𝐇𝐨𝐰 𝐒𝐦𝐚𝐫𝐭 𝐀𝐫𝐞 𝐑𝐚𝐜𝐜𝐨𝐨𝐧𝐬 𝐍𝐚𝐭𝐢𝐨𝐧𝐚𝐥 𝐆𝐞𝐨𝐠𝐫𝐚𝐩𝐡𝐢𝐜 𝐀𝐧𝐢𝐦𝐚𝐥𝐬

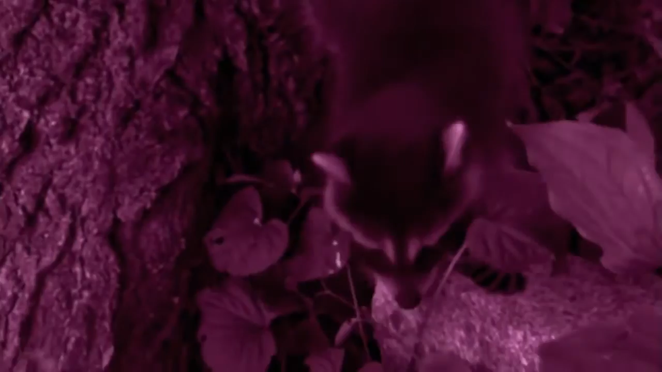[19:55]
They'll now be weaned from mother's milk, and begin daily lessons on how to find food on their own. So mother takes them closer to the city's abundant food supply. First, though, they need to find a safe place to rest and recover.
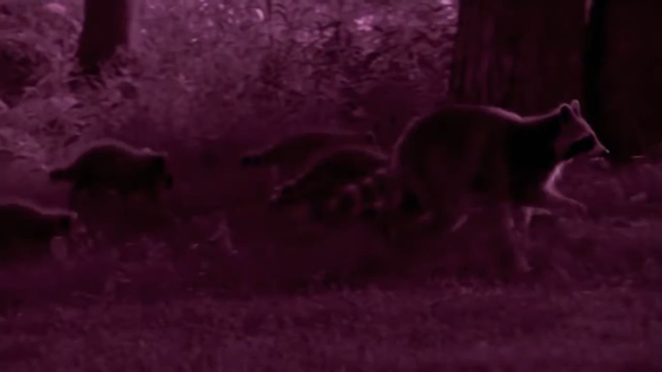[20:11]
Raccoons keep up to 20 den sites at any one time, hedging their bets in a world of risk.
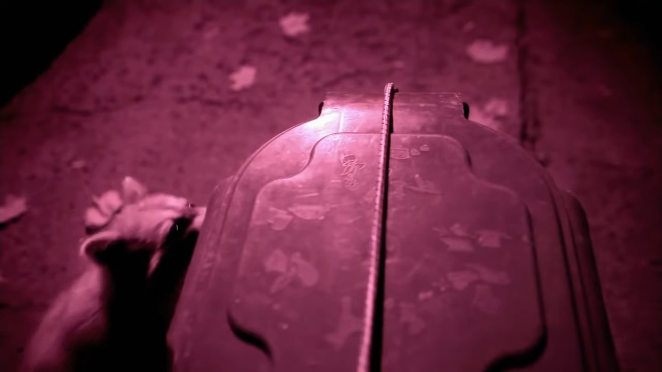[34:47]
Attracted towards the smells, that's the instinct part of it.
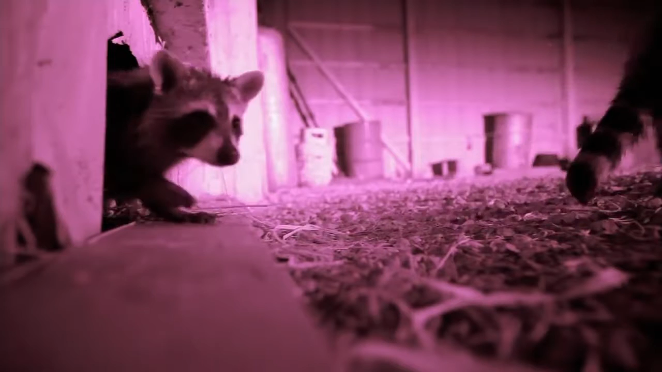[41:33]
Let's say you take a couple bags of dog food and you just dump it out. It's never been there before, right? There's been multiple studies, including ours, that have shown that within just 2 or 3 days, almost every raccoon in that neighborhood all know about that food source.
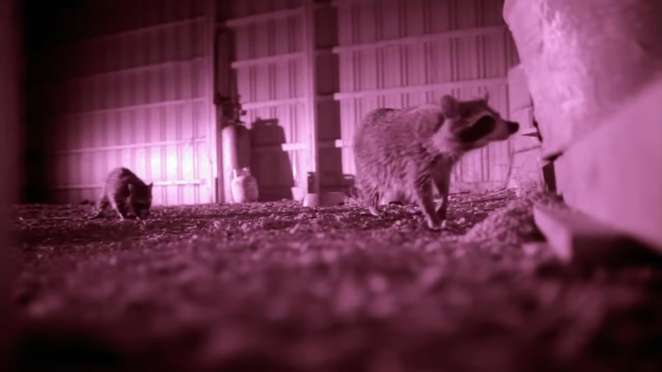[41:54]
And that's the big mystery about raccoons. If they were really as solitary as what everyone thinks they are, how would they all find these things so quickly? Oh, here we go.
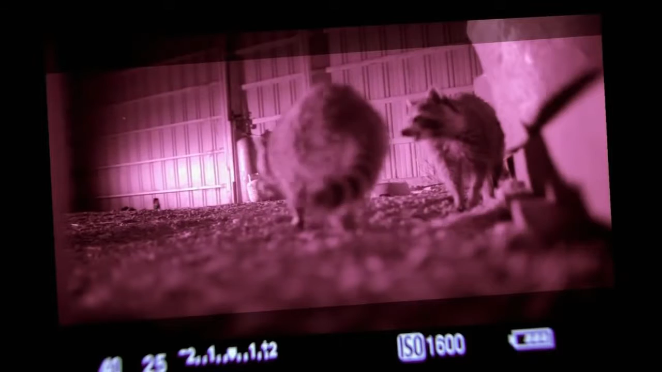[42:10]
I don't think they would be able to see from where he's at right now.
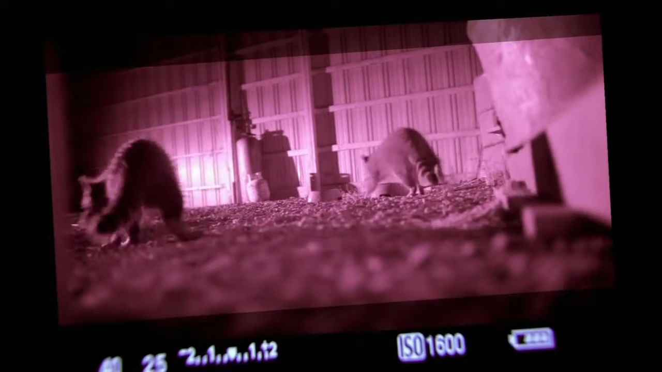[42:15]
Oh yeah, he's tense.
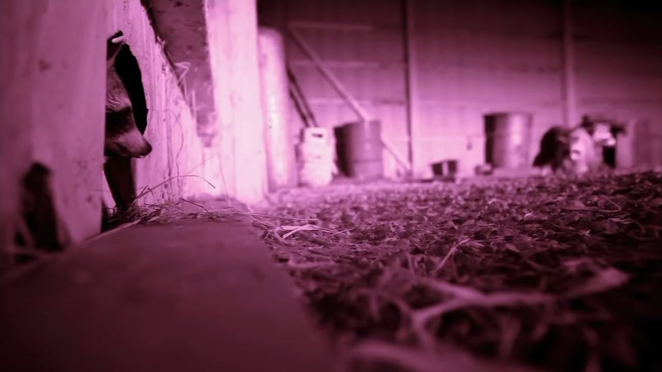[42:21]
I would say those are not real close friends right there.
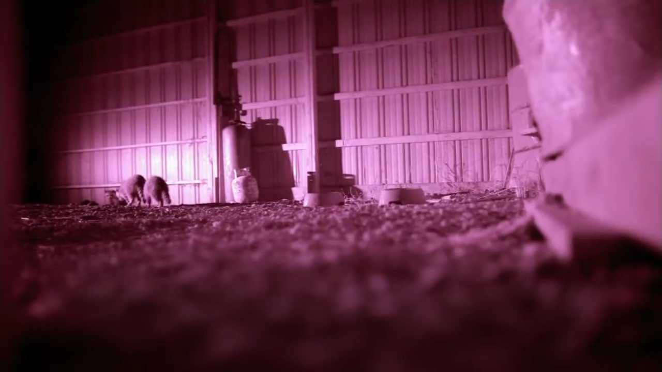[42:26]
Notice how they're facing toward each other.
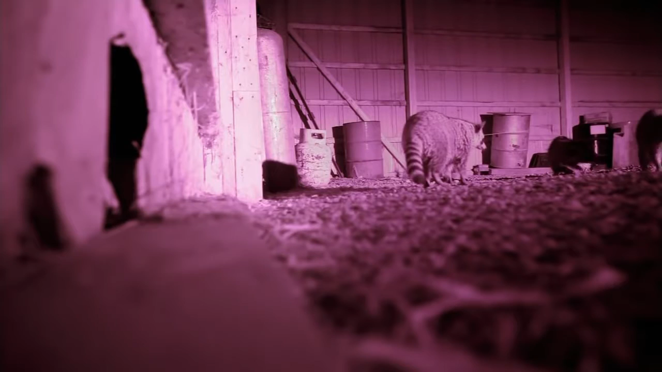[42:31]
It's making its move.
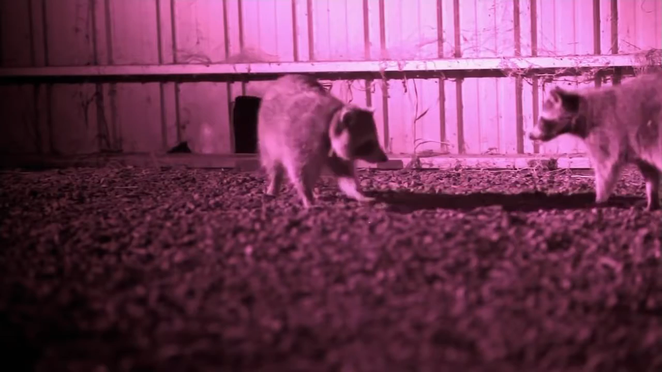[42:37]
A nice interaction going on there, too. Mm-hmm. They're clearly subordinate. As mysterious as the raccoon social system has been for us in terms of their relationships to each other,
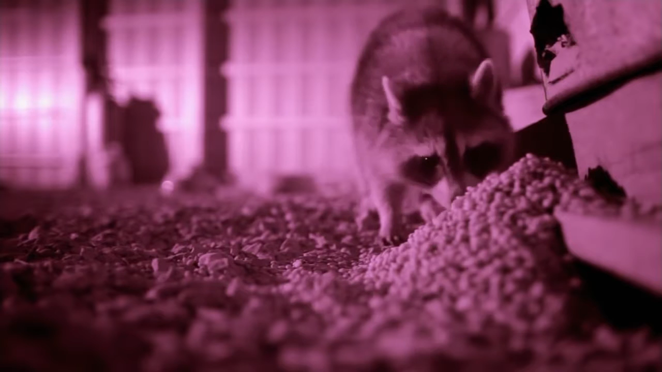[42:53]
even more mysterious is how do they relate to other species?
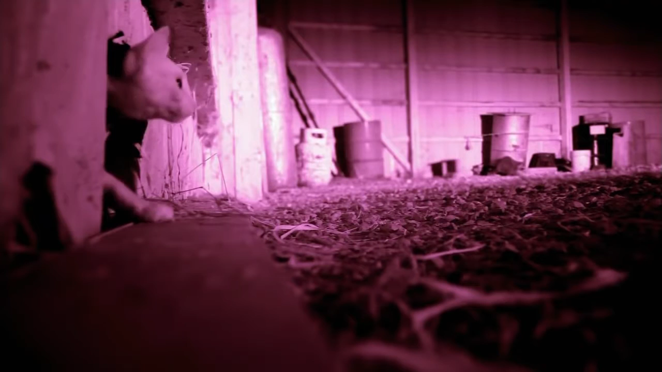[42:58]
That's basically unknown at this point.
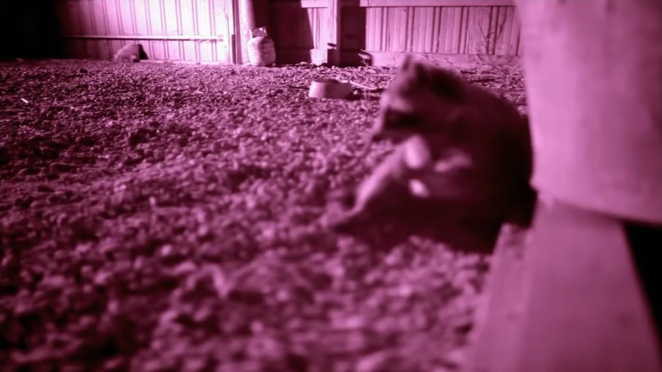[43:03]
Garrett recently began the first research into how cats and raccoons interact around communal food resources.
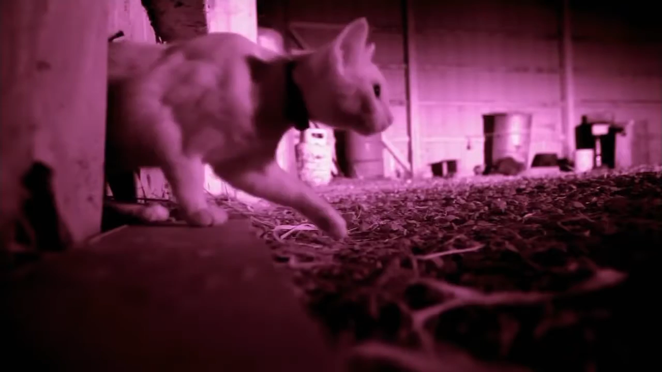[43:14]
The relationship between raccoons and cats is really fascinating because that's something that has not had a long evolutionary history. So far, it looks like cats generally will sit and watch the raccoon, but you'll never see raccoons giving up a feeding station for a cat.
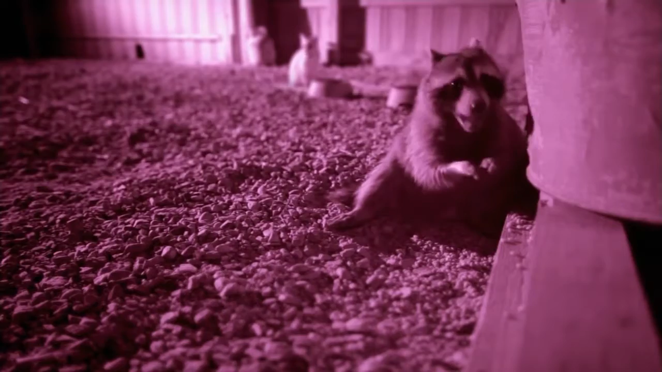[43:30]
Garrett has discovered that urban food sources, such as garbage or pet food,